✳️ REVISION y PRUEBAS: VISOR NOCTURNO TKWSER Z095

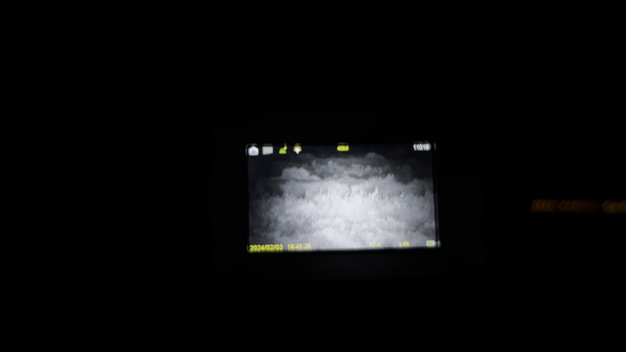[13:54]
Vamos a ver si puedo ampliar para que lo veáis mejor. Estupendo. Se me va un poquito la cámara. El terreno está irregular. Oye, es que quería que viera ahí esto como lo veo yo, ¿no?
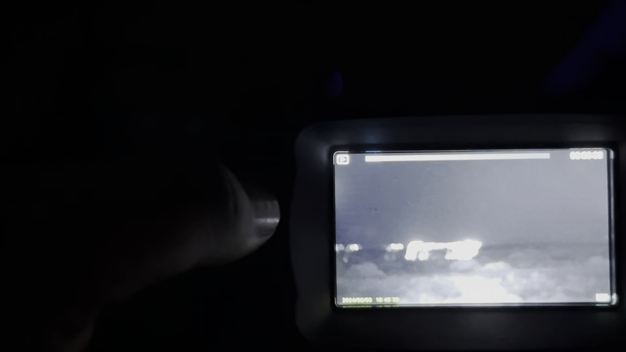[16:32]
Y ahí vemos el vídeo como se ha hecho. ¿Vale?